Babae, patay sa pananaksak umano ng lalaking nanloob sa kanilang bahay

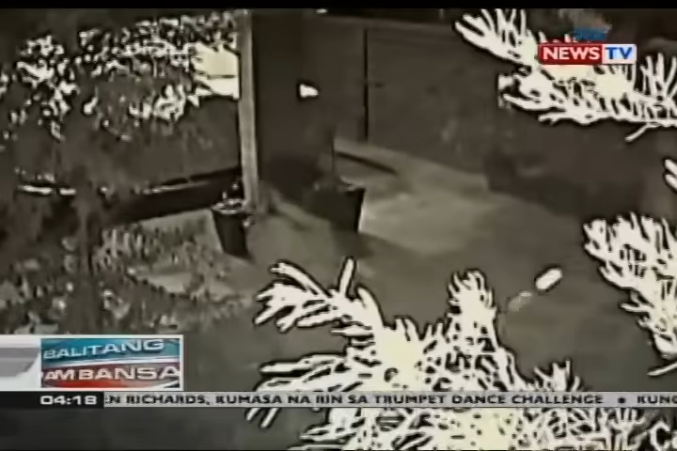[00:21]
makikita ang pagpasok ng isang lalaking nakabackpack.
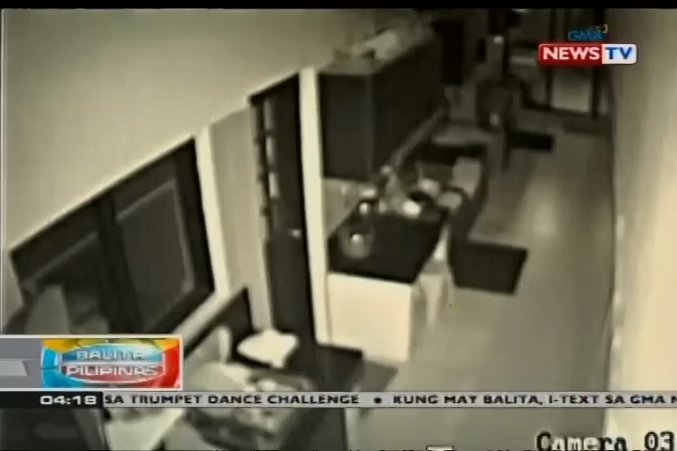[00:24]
Pasado alauna ng madaling araw noong May 22, na kuno ng iba pang CCTV camera sa bahay ang pagpasok niya sa kusina.
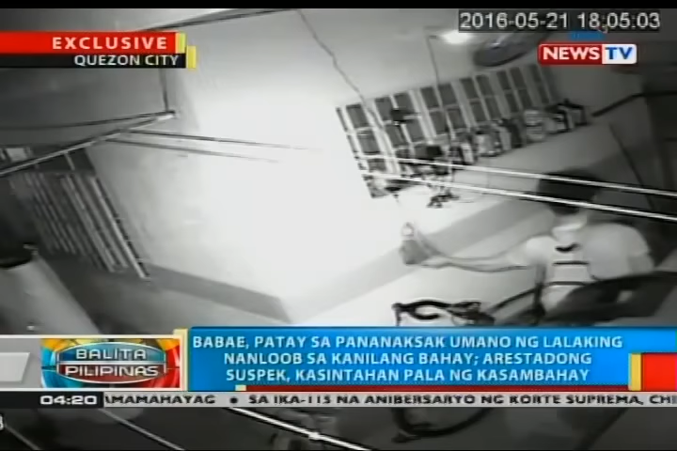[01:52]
lumutang ang mga kuwang ito ng CCTV sa tatlo pang bahay sa naturang exclusive subdivision na kanya rin pa lang na unang napagnakawan ng mga laptop, cellphone at mamahaling mga gamit.